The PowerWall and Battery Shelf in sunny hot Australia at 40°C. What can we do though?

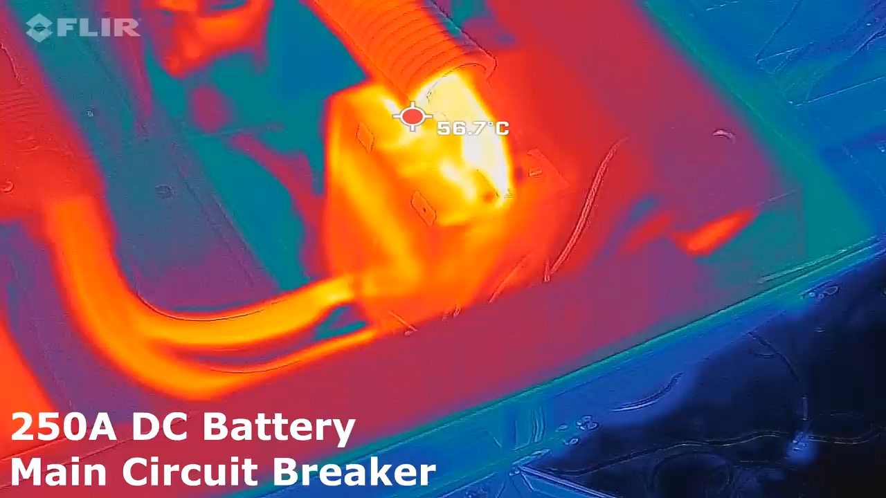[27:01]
On screen: spot 56.7°C
got 56 degrees on the circuit breaker contacts
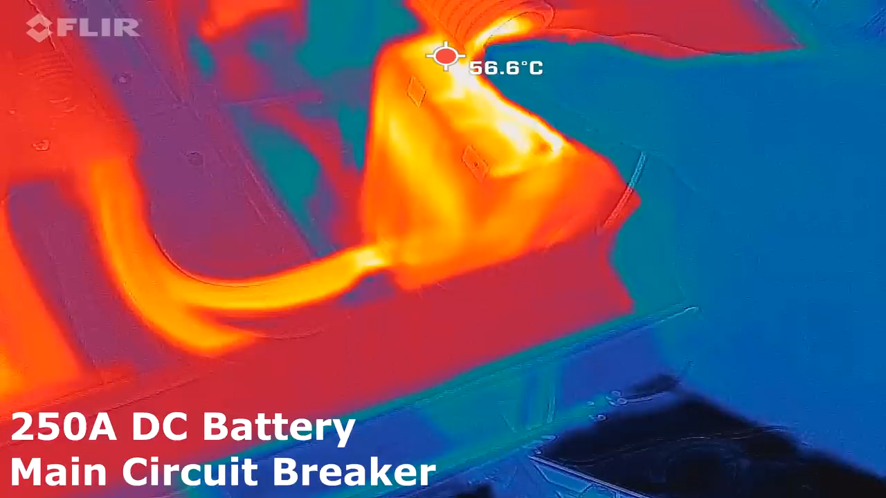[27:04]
On screen: spot 56.6°C
and this is the shunt
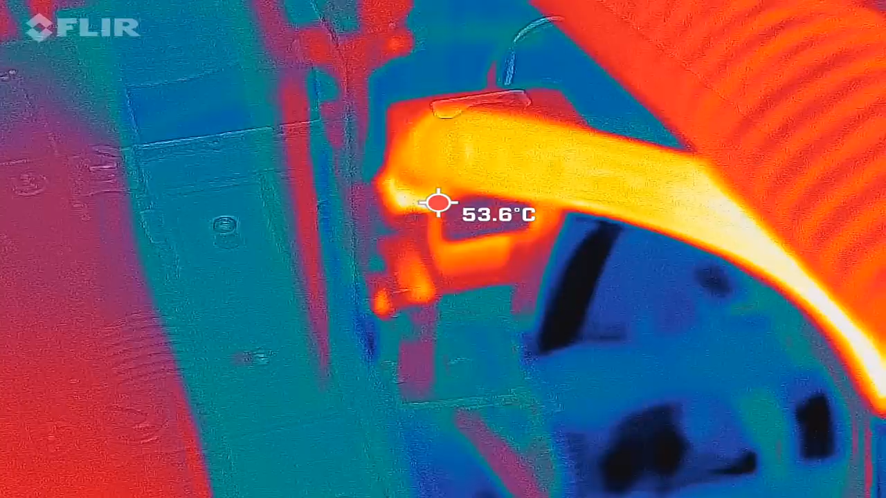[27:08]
On screen: spot 53.6°C
53 degrees and
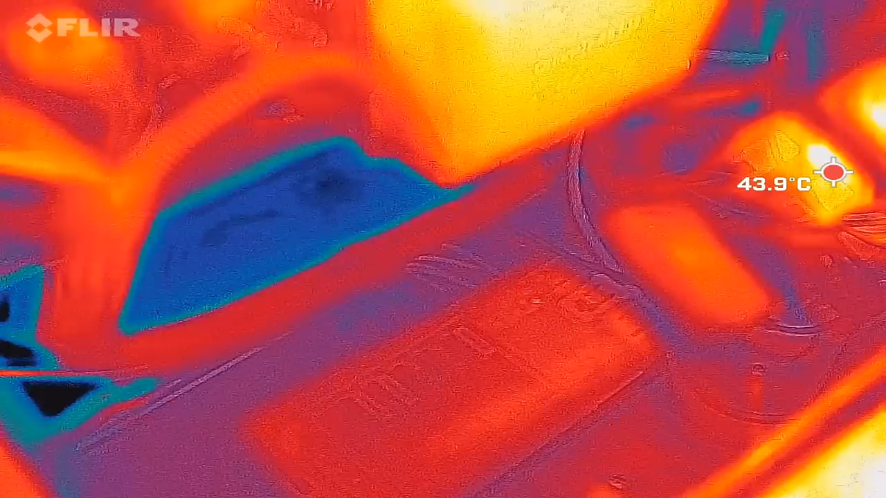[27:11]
On screen: spot 43.9°C
here the dc compartment with the
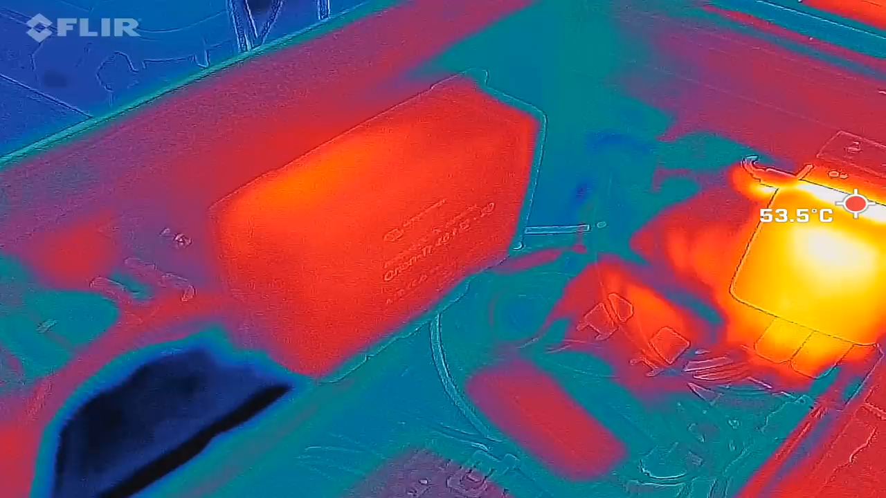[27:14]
On screen: spot 53.5°C
raspberry pi 54 degrees on the
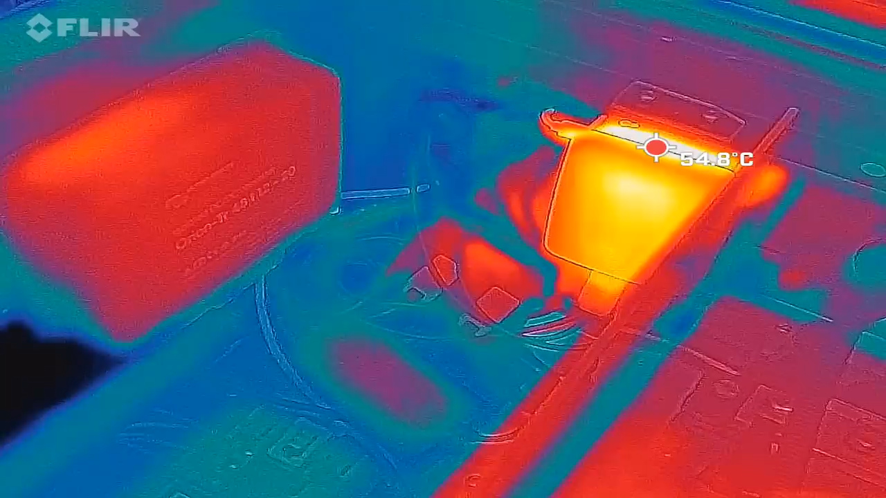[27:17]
On screen: spot 54.8°C
top that's the dc dc converter 48 volt to 12
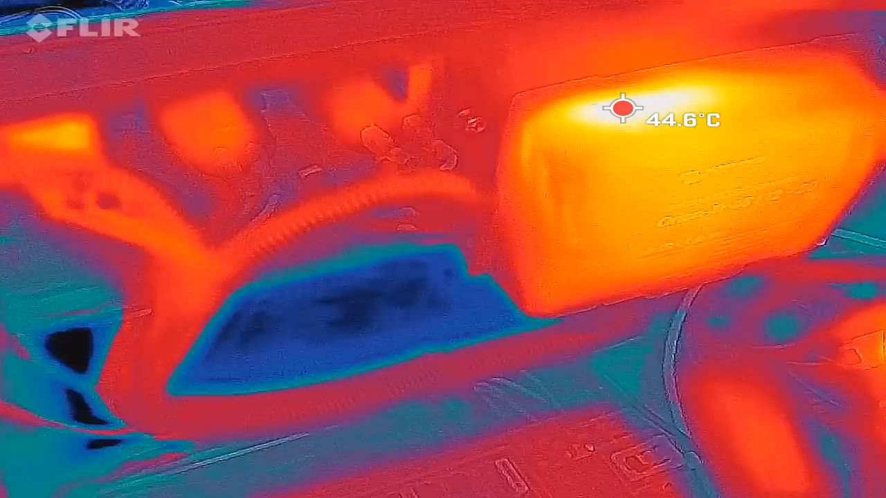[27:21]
On screen: spot 44.6°C
volt and here's my usb charger
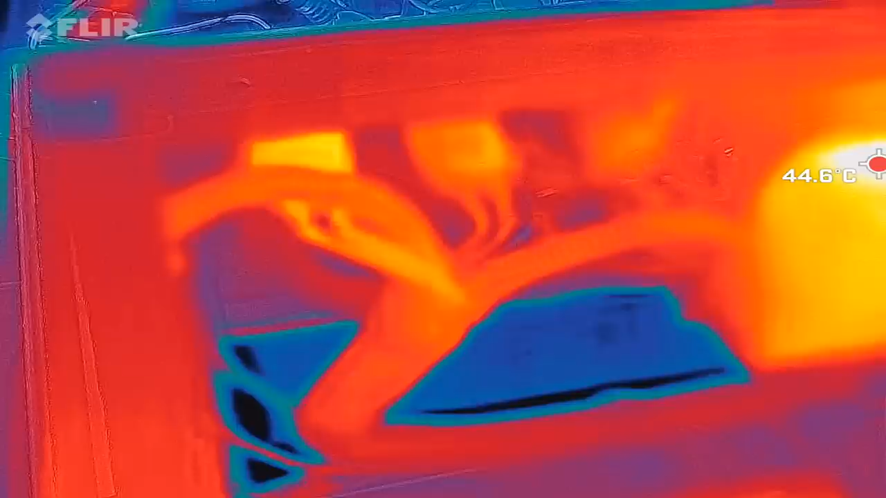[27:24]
On screen: spot 44.6°C
so we are now looking at the breakers between the solar charge controllers and the main bus bar system and the
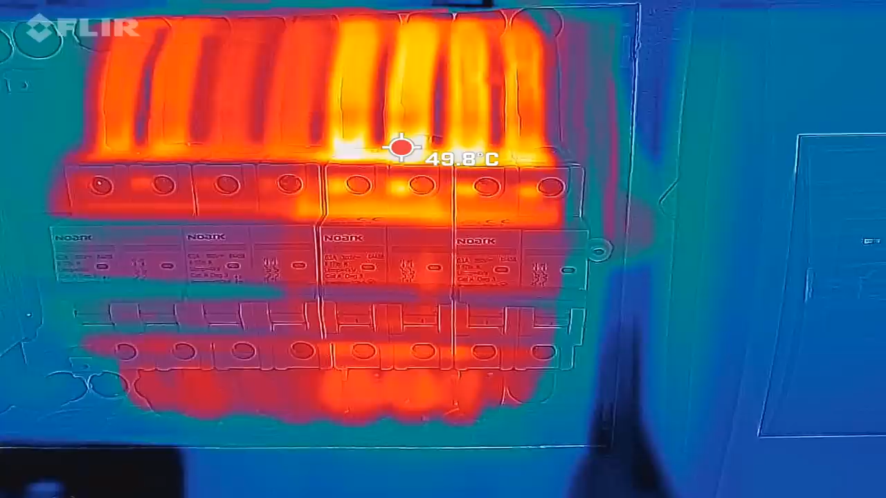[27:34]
On screen: spot 49.8°C
second breaker from the right here which is so hot which shows us 50 degrees at the cables is the one from the west roof
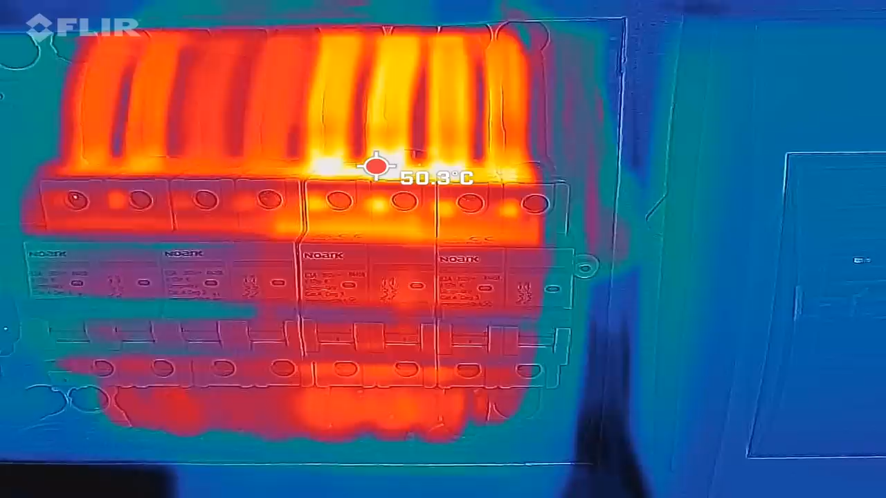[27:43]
On screen: spot 50.3°C
currently they are going 68 amps through this cable
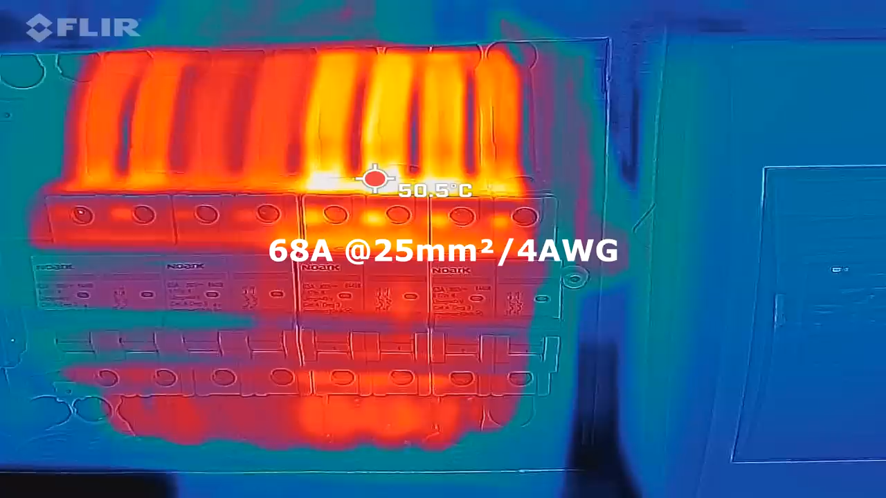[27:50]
On screen: spot 50.5°C
for about 40 45 minutes the one on the right is the east roof
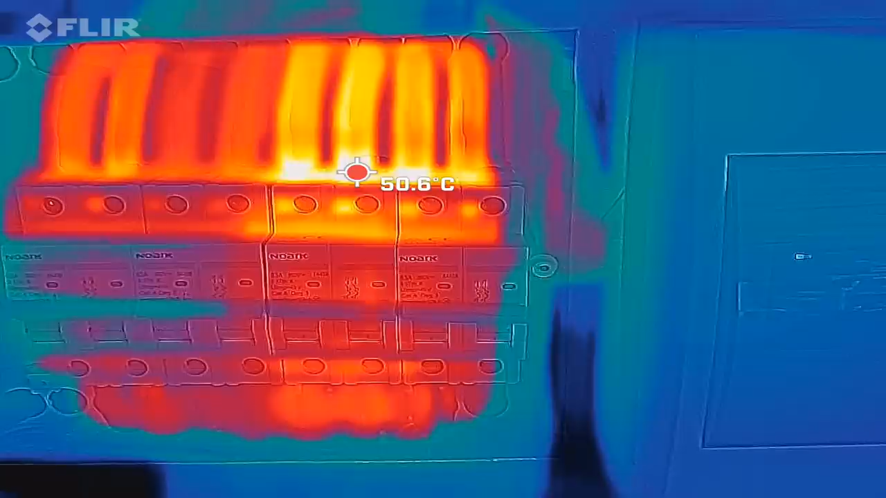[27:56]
On screen: spot 50.6°C
they are about 65 amps so a bit less
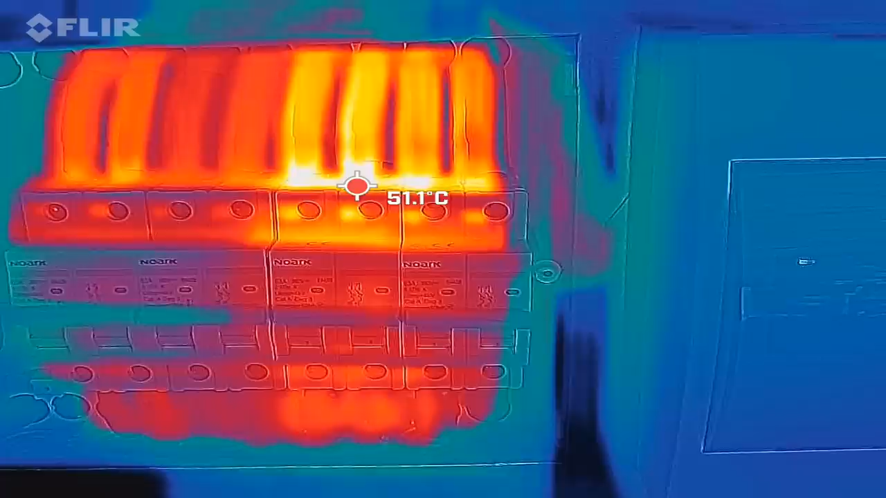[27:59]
On screen: spot 51.1°C
and the other two are the big shed and the carport and
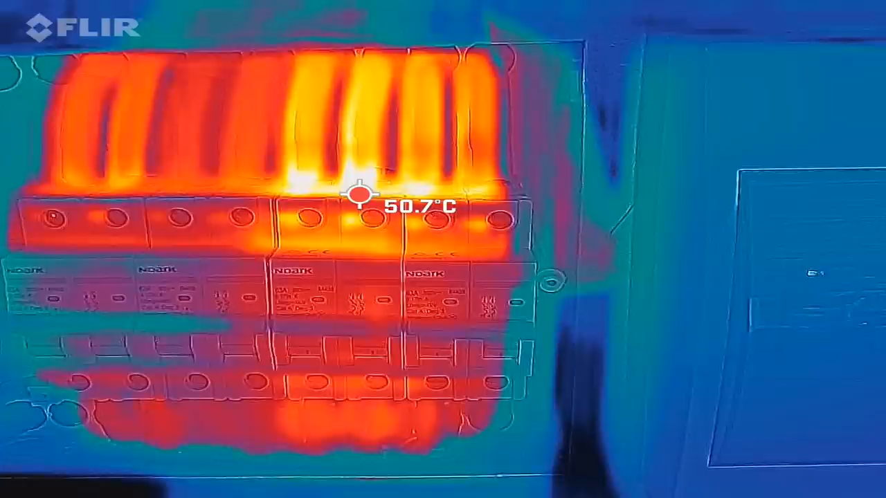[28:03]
On screen: spot 50.7°C
here having a look at the solar charge controller of the west roof showing the outgoing cable so these are the same pair of cables on the left which we have just uh just seen at the breaker location and we have here like
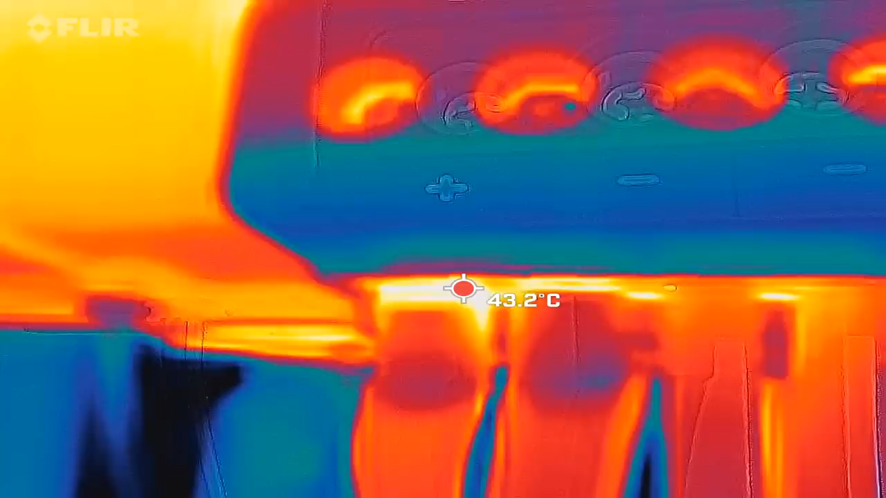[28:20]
On screen: spot 43.2°C
43 degrees so here on the mppt there are ferrules and here and the breaker are ferrules
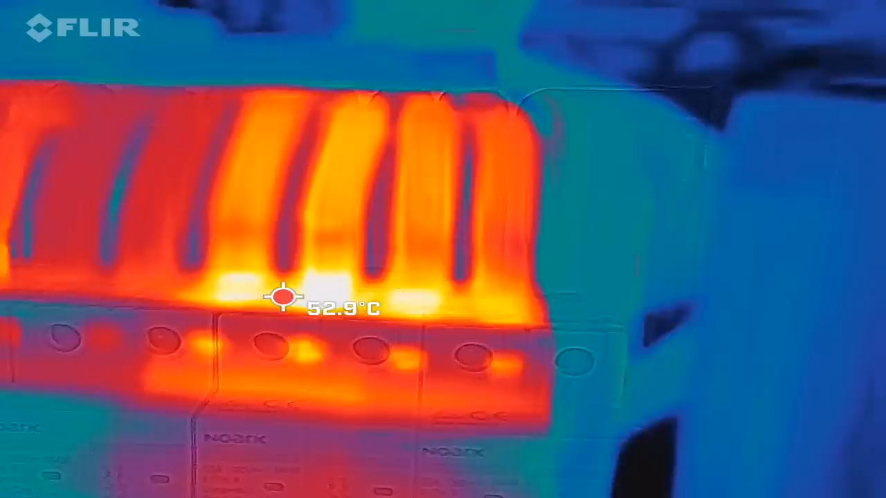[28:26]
On screen: spot 52.9°C
as well so what i will do is i will take off the ferrules of